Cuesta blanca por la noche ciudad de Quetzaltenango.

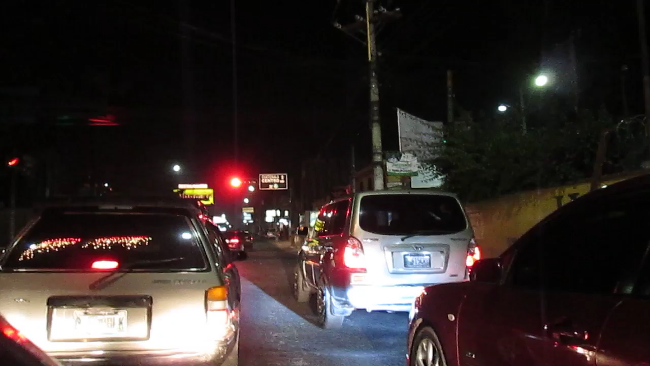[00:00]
una posada que va ahí, aquí en Chela, con los carros. Vamos a ver si la enfocamos un poco.